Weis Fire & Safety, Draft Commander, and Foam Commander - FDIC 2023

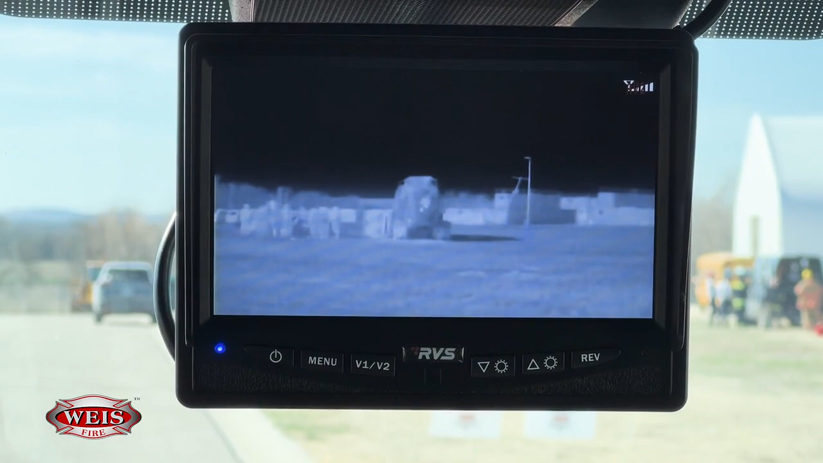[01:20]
It allows you to see through the smoke, see into the dangerous situations.